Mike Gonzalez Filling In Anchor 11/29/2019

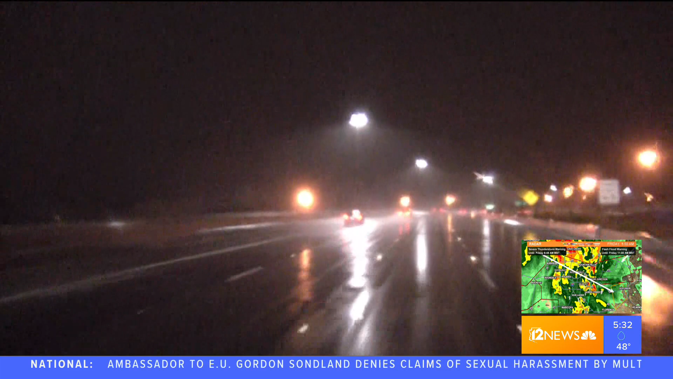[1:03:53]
We were up all night because of the high winds and extremely, treacherous conditions out on the roadways right now.
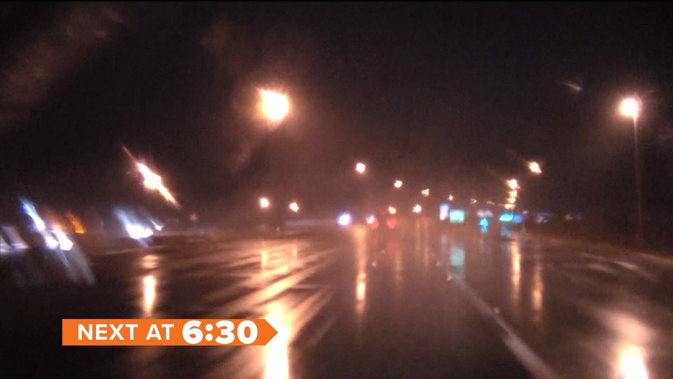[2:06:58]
And high winds toppling trees. We are keeping you safe in our 12 News Storm Tracker with the latest conditions in the area.